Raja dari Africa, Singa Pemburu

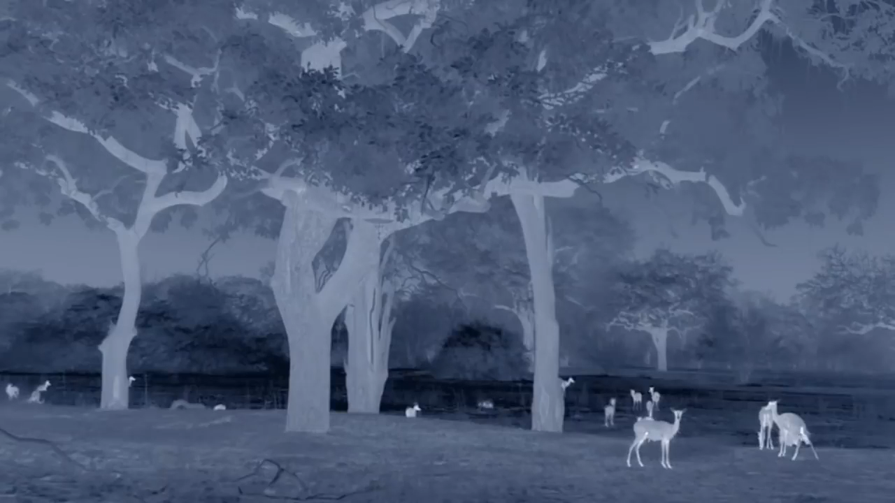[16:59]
In the cool of the night, the adolescents are having another, much-needed hunting lesson.
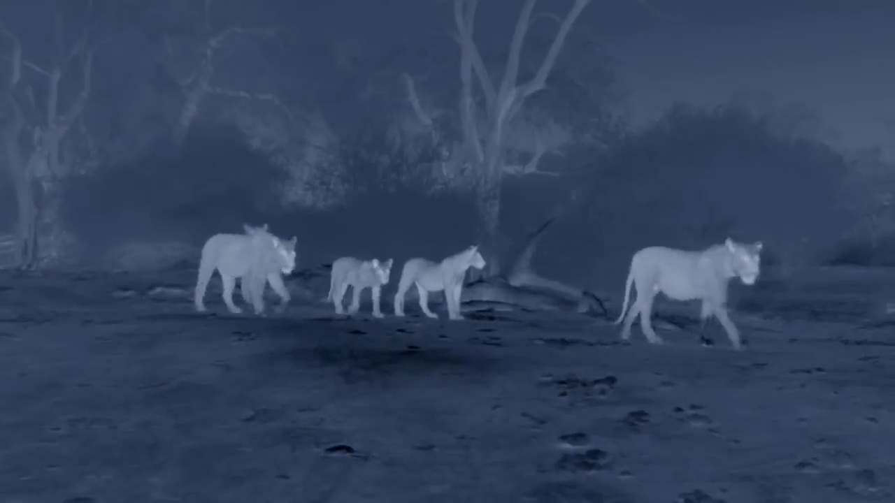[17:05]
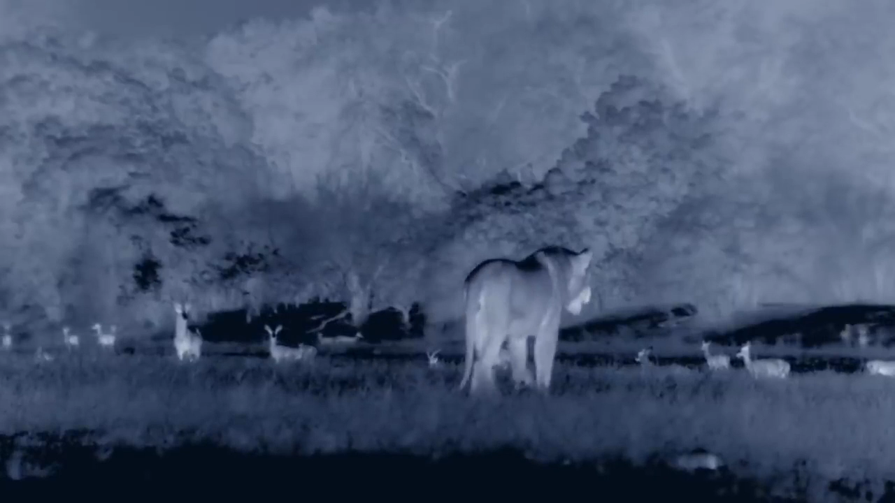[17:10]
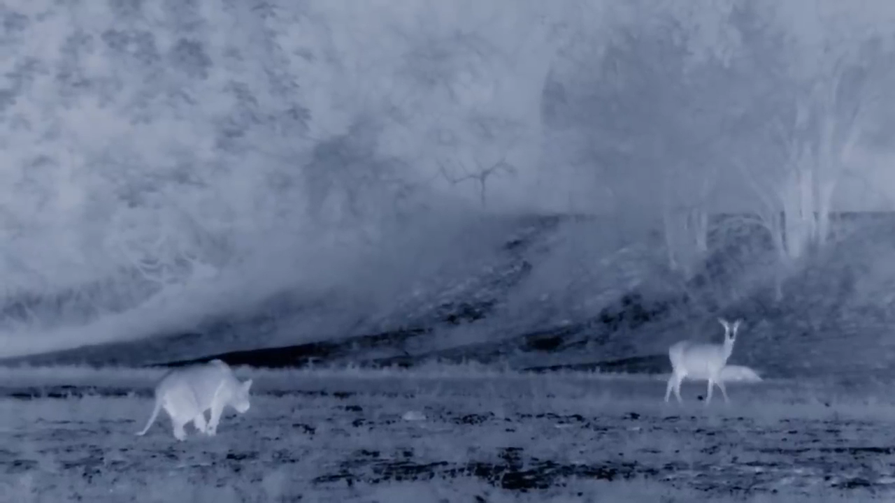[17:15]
Picking a target to focus on is key.
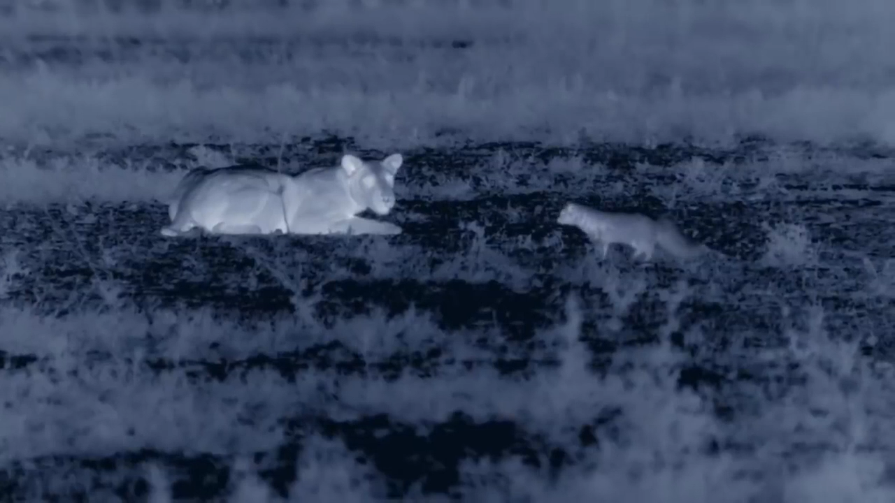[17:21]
As important as deciding what to let go. The chase is only part of the hunt.
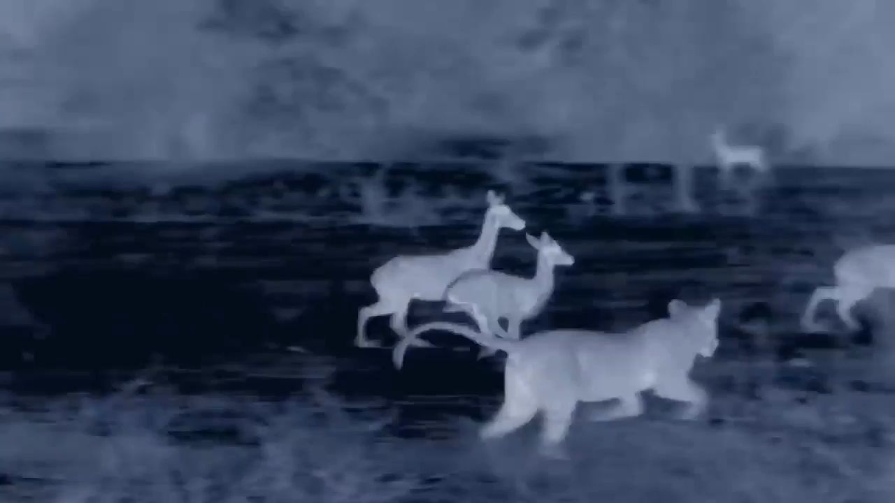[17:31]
Success depends on teamwork.
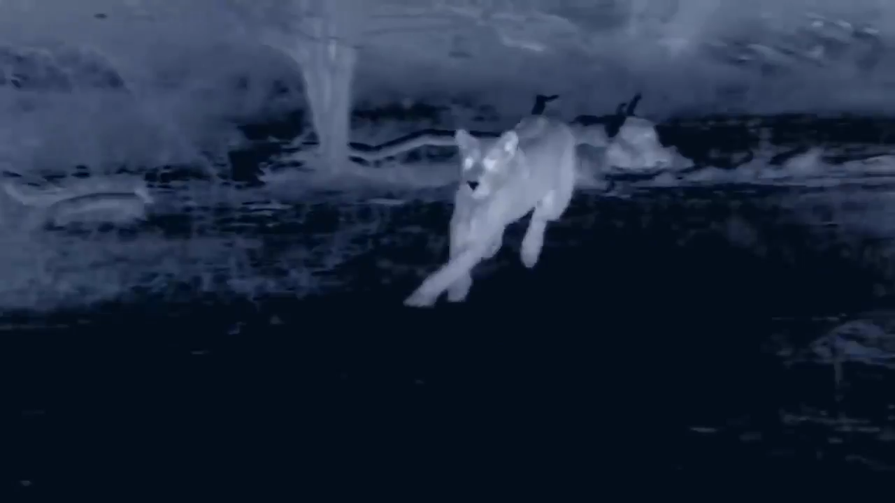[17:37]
Some chase, while others ambush.
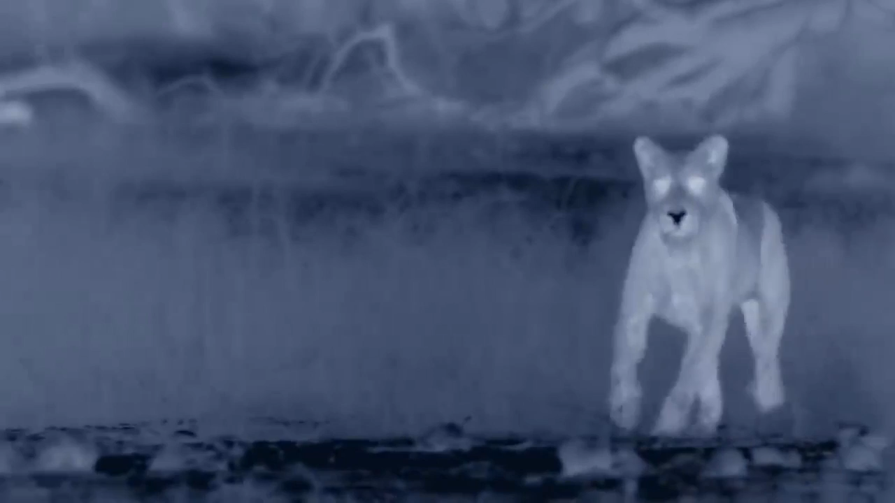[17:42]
But these adolescents haven't worked out their roles yet.
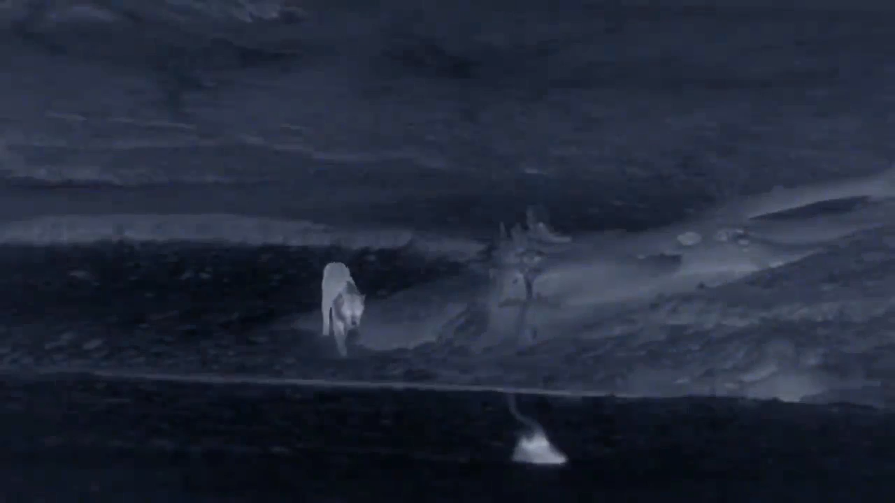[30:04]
Having not eaten for days, he is hungry and thirsty.
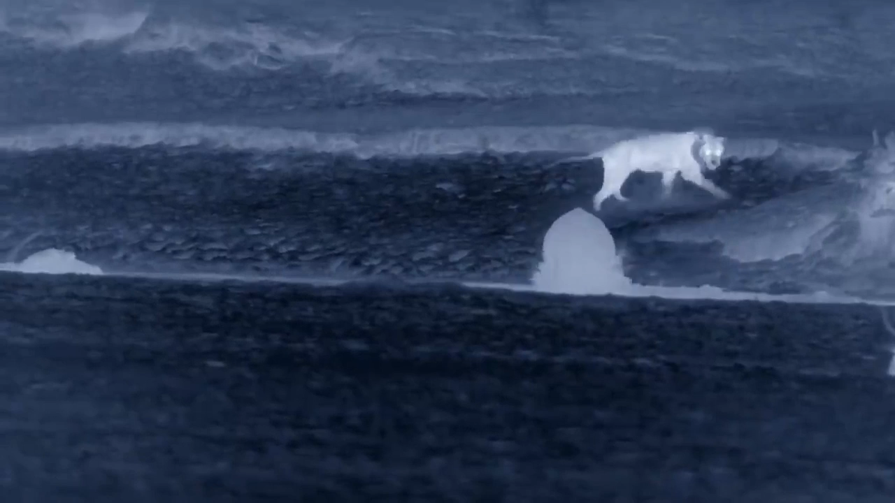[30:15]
But the river is full of dangers. Alone, he's more vulnerable than ever.
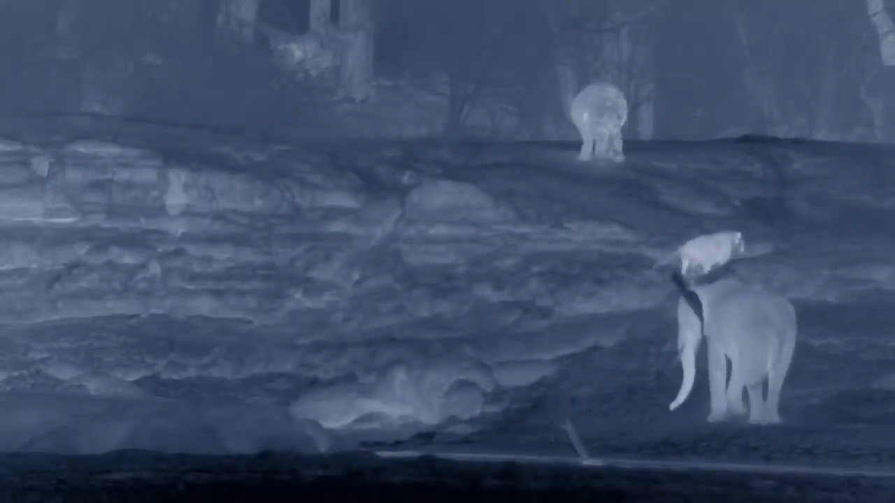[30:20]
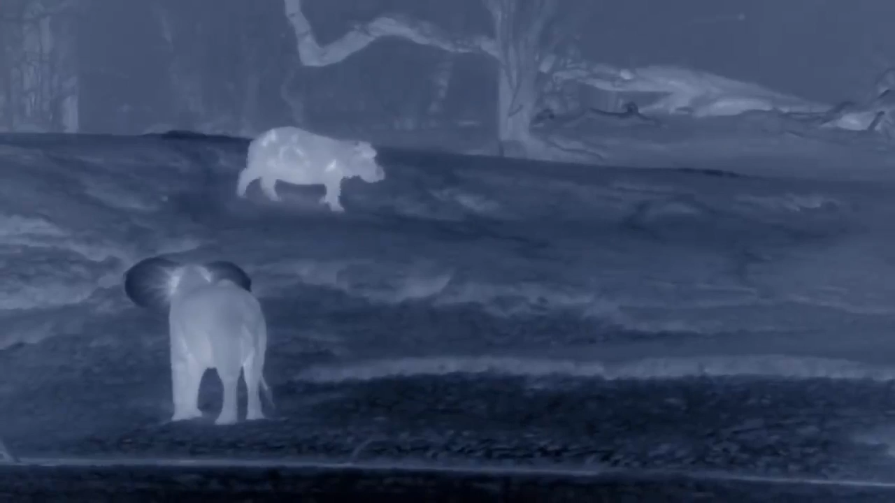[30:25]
A buffalo stuck in the mud would usually be an easy meal.
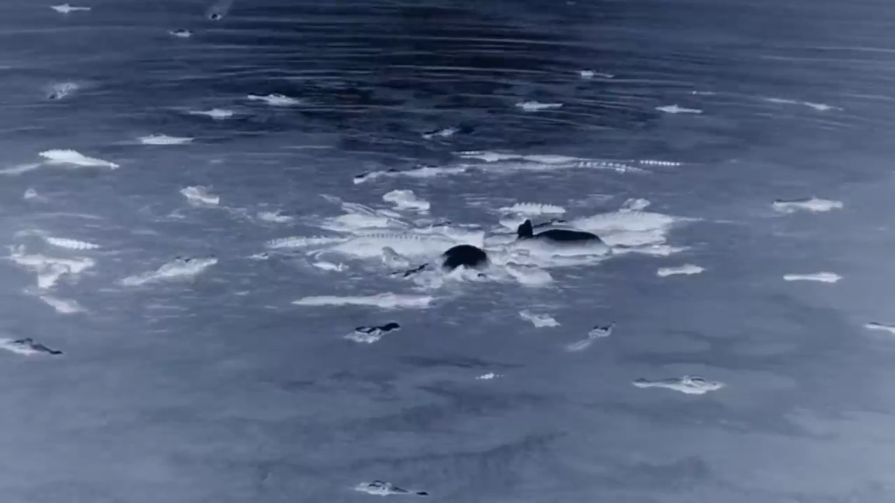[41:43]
Desperately hungry, Notch is drawn in by the smell of food.
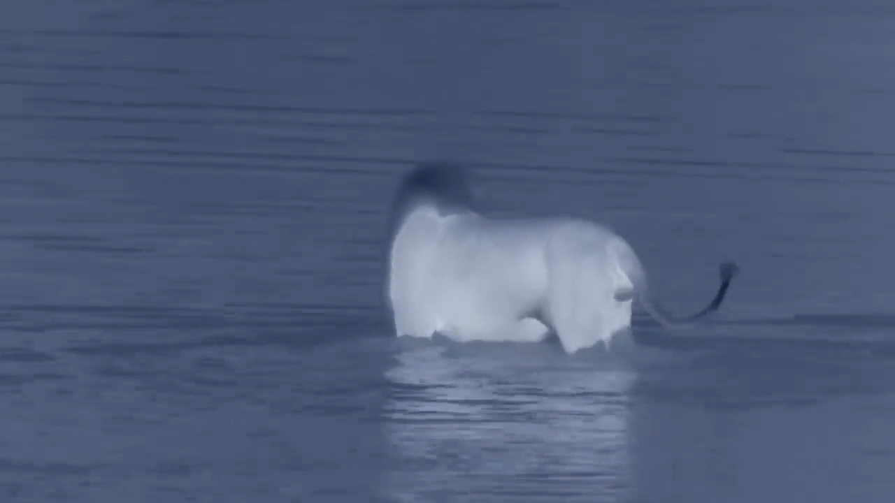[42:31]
Sensing movement and more fresh meat, the crocs close in.
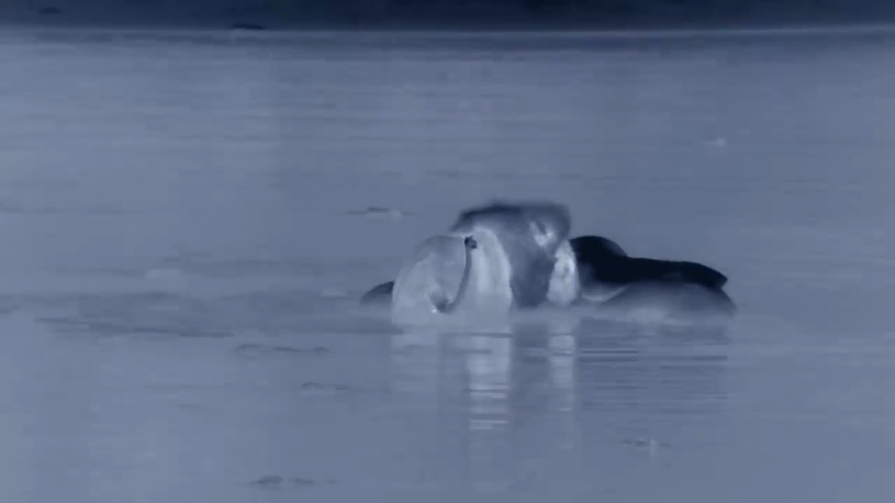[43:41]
The strong smell of the carcass and the commotion in the river attracts a lioness.
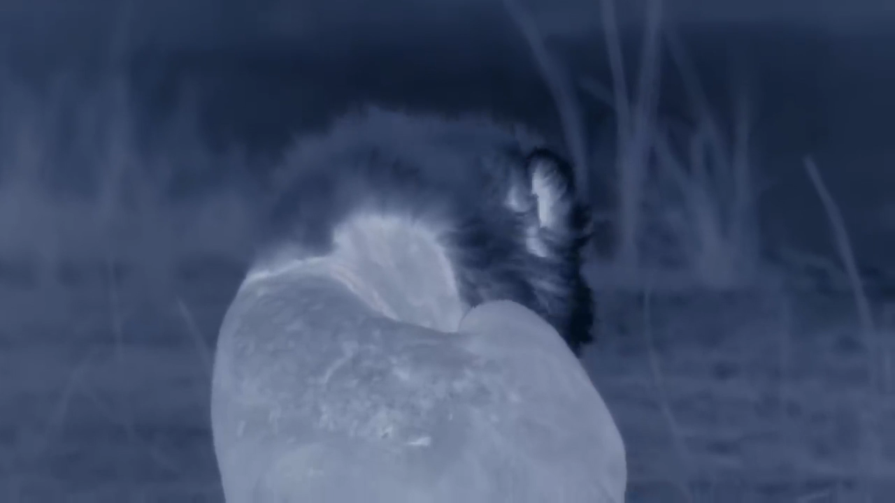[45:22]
But seeing the female gives him a glimmer of hope.
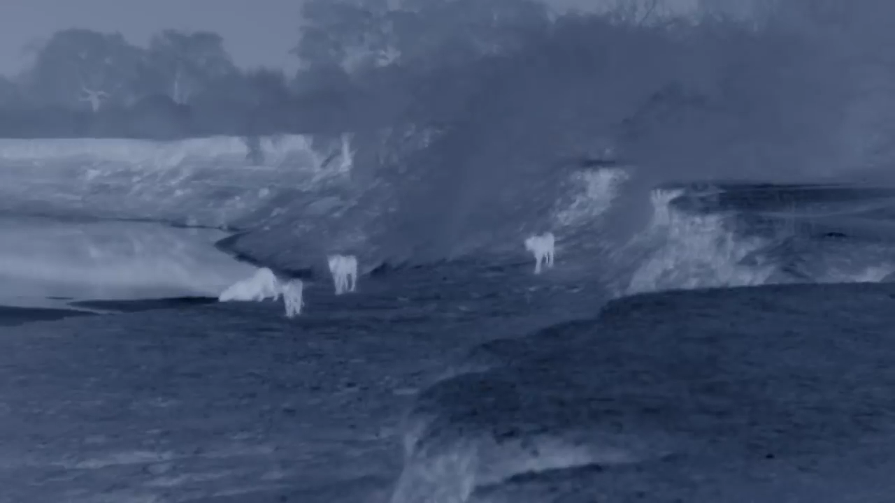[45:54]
Slowly but surely, familiar faces appear. Led by the lioness, Notch's family returns.